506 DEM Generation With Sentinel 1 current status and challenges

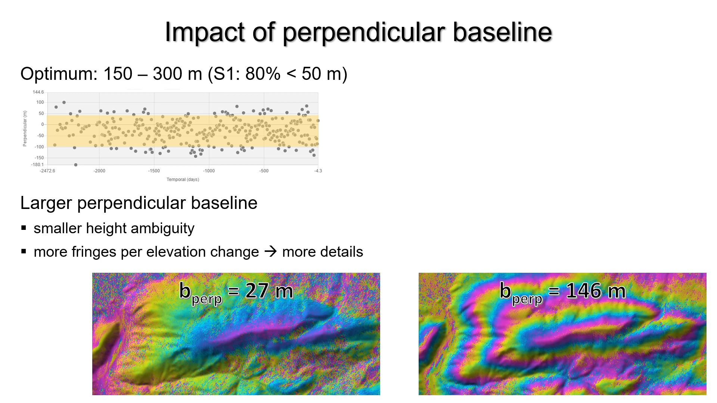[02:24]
As shown in the second figure, higher perpendicular baselines lead to more fringes and thus more accurate height estimates. This figure shows how the amount of fringes decreases with shorter perpendicular baselines.
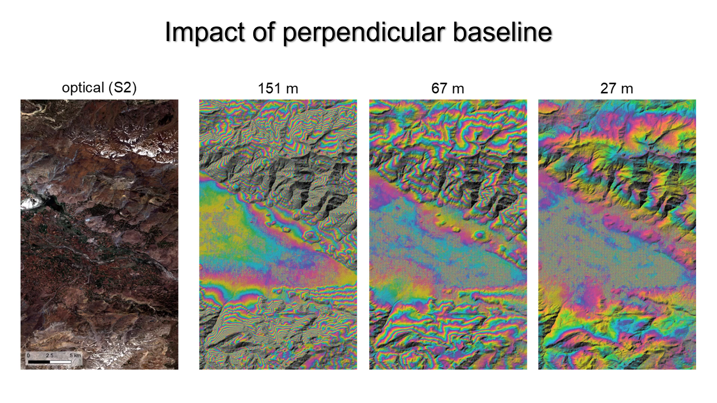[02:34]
As a consequence, the quality of the resulting DEMs decreases as shown in this hillshade representation.
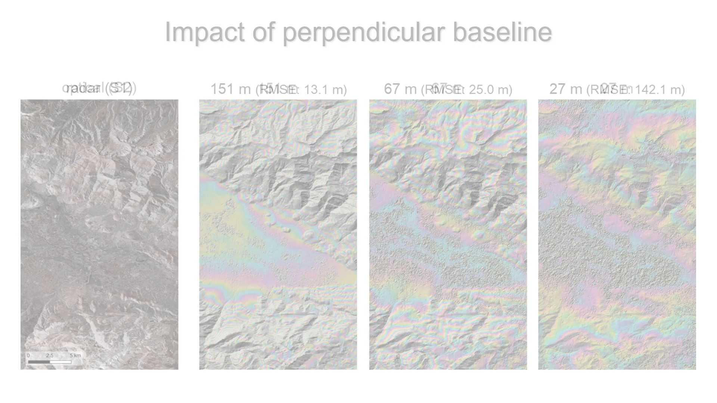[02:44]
But also topography itself is prone to different error sources.